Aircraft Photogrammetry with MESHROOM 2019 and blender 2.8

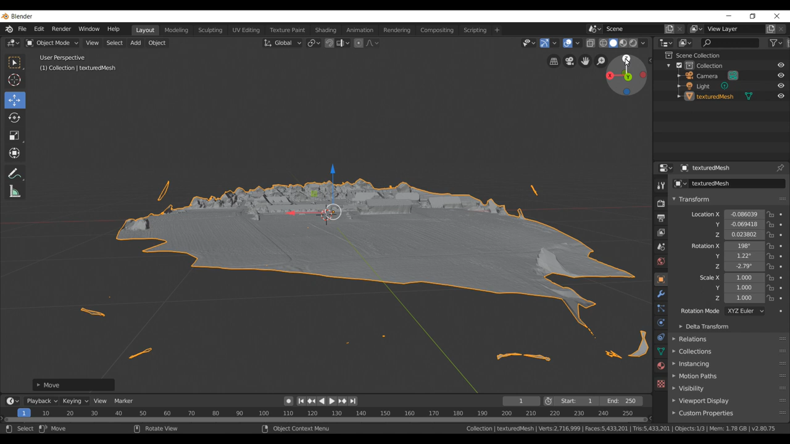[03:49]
Once the positioning is perfect of our object we can resize the whole object. So we cut off external vertices. We made that with a square.
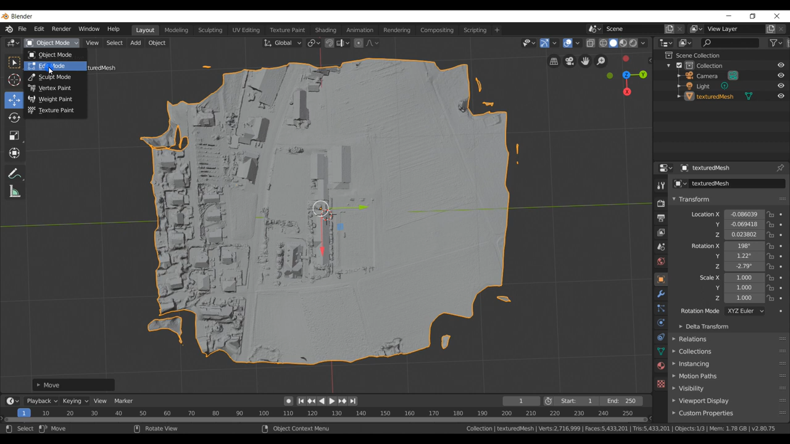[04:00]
So we go into the edit mode. Then we have to activate transparency so that we select really all the vertices.
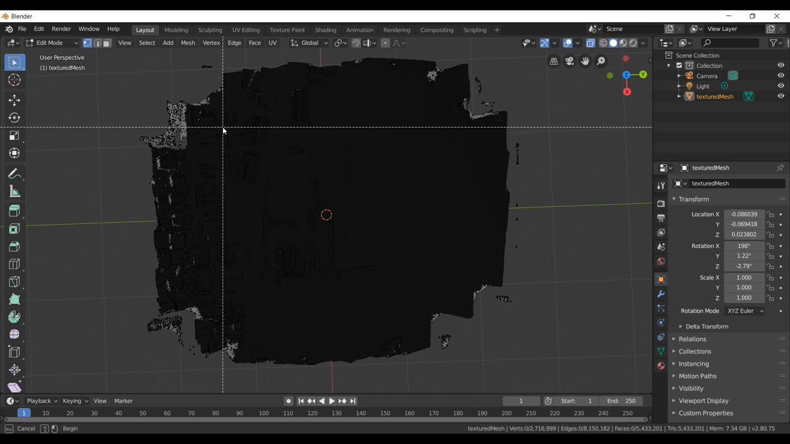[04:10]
Take the square method and choose our view. Then we invert this view and delete the vertices.
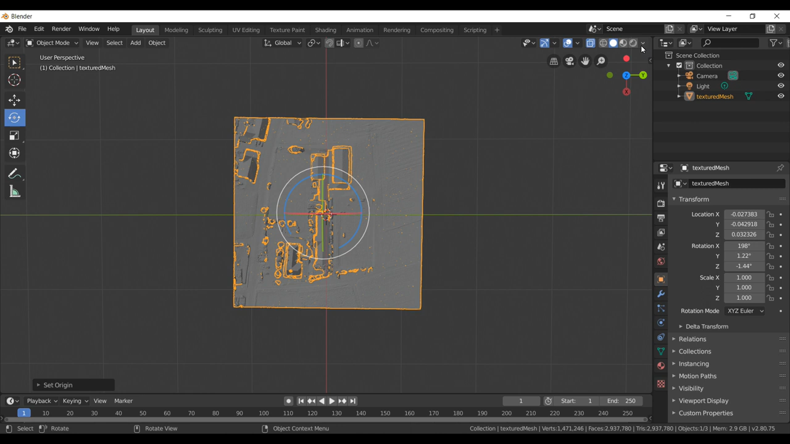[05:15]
Then we can activate the textures and see the final result of our shooting.